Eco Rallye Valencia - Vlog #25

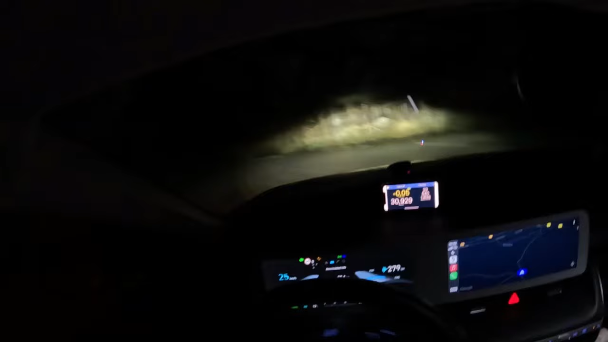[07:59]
And then keep to the right. To the right. Yes, there's the power line. Perfect. Mm-hmm. And 1.8 until the finish, it's just straight. So we finished the second day. All the cars are back now in Parc Fermé.